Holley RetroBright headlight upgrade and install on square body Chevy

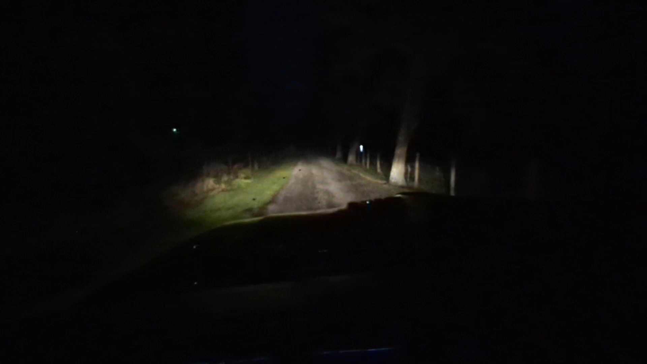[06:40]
I know this video is not going to do it a lot of justice until you actually get some for yourself and try them. But what I've got on low beam here is pretty close to what I had on high beams before. But remember, I added that high-low beam relay in there, so it was actually low beams and high beams at the same time when I turned on the high beams. So we're much better off. And then if we click with the high beams as well, it's even brighter.
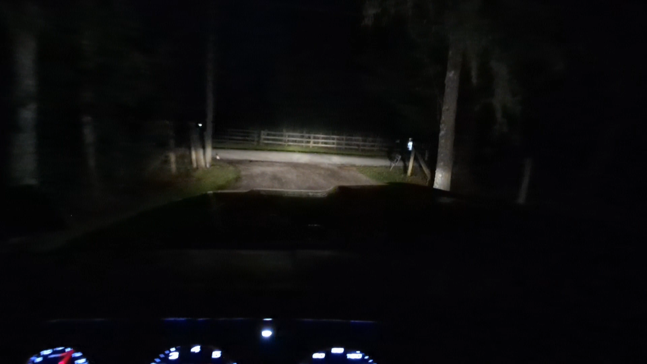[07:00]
So really nice setup. So like I suspected, with them being as wide and broad of a pattern as they are, it really lights up the shoulders of this right now. I'm not on a full two-lane road. This is the road in front of my house. It's two-lane, but, you know, a normal road is going to be a little wider than this. But we are really lighting up the shoulder.
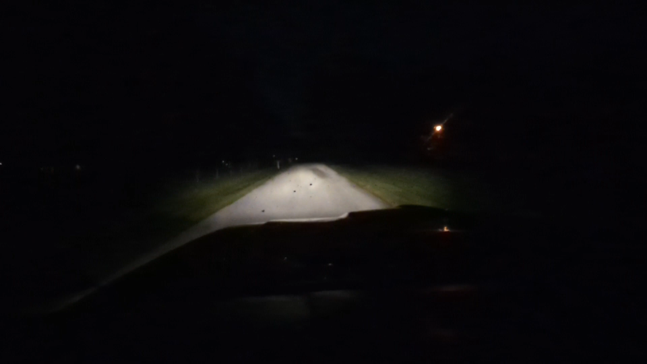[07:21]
And the high beams, there we go. Not a lot of difference adding the high beams to the low beams that are already there. A little bit, you're just going to get the higher beam pattern. But as far as directly in front of the truck, it doesn't affect it like it did before because the low beams are so much better than what we had. Really impressive setup from Holley Retrobrite. LED headlights, which they actually teamed up with Morimoto to design these things so that they have that correct look. This wasn't a project that Holley did on their own.